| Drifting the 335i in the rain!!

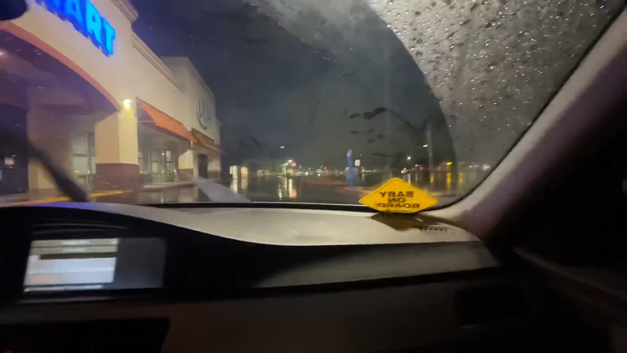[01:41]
Like no cars. Hey, bro, be careful. There's a baby on board, dog. Oh, where? Bro, right here. Oh, fuck. My fault. Yeah. Hey, no cop, no stop. Oh, shit.